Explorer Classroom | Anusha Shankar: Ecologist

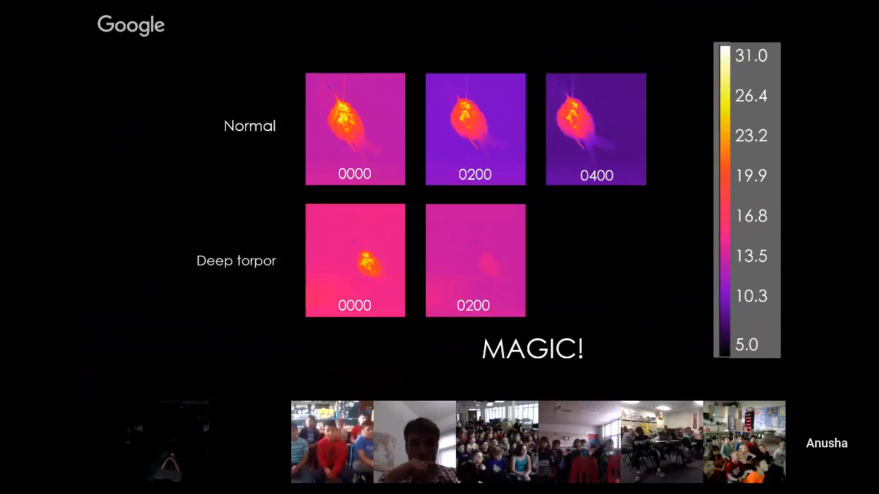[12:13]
the first one is staying not using topper all night and so we see how different birds go into topper or don't go into topper and how much time are they spending asleep because when they're in topper they're not able to get all the good benefits that come from sleeping like you know resting and fixing up what's going wrong in your body and getting
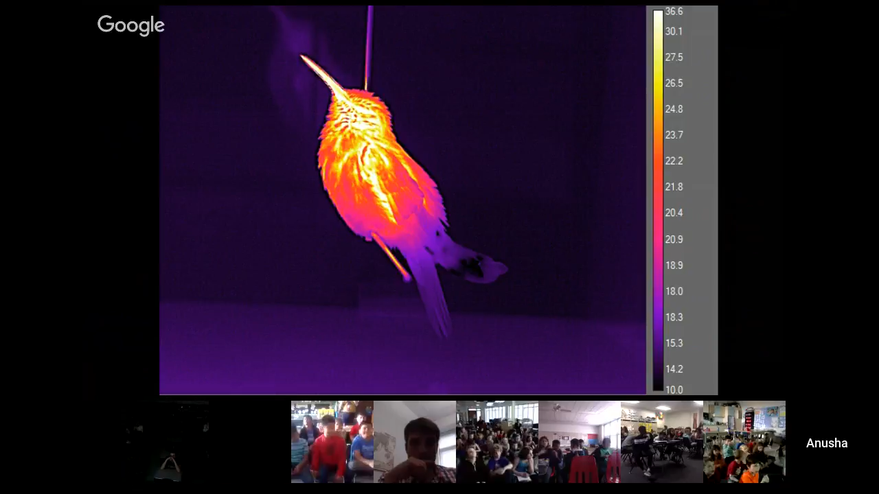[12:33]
rid of all of these toxic things in your brain and things like that um and they also do fun stuff um like they pre this bird is asleep its eyes are closed and it's trying to like keep straighten
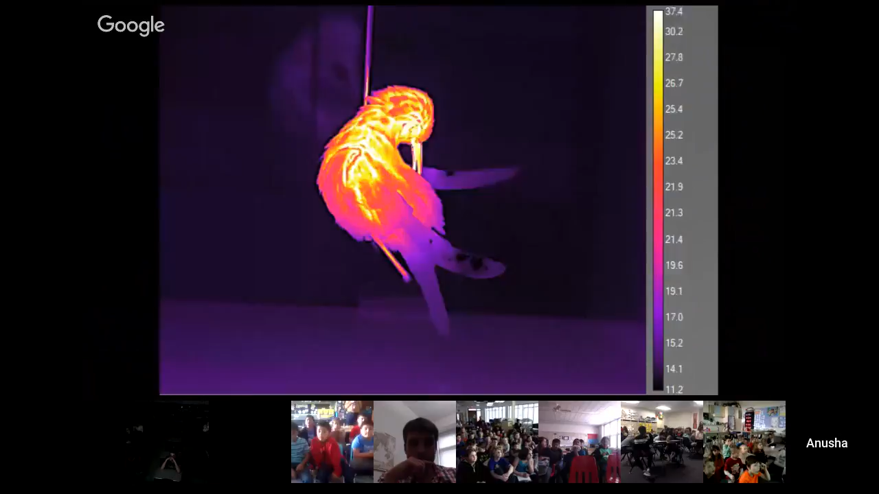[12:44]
its feathers and keep things um straight and then this bird is peeing at night and this one's eyes are open but there are other individuals
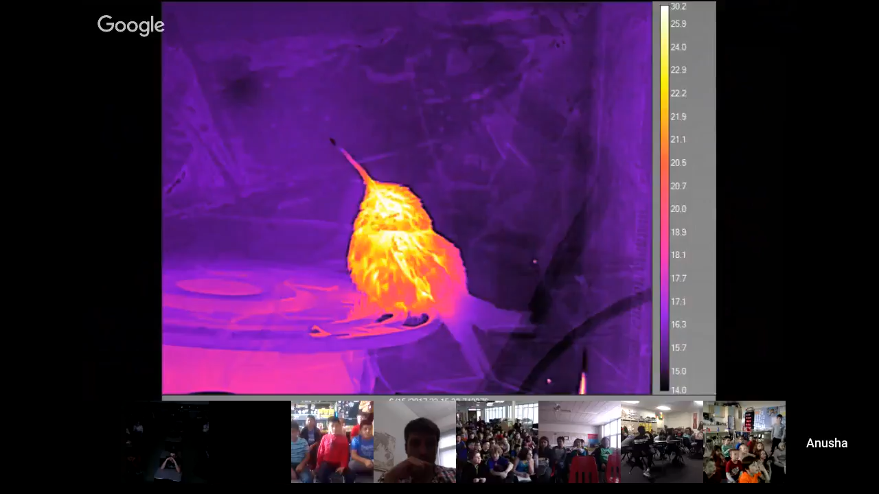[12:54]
other hummingbirds that are peeing in their sleep and this tells us that they're not in topper and that they're they are asleep um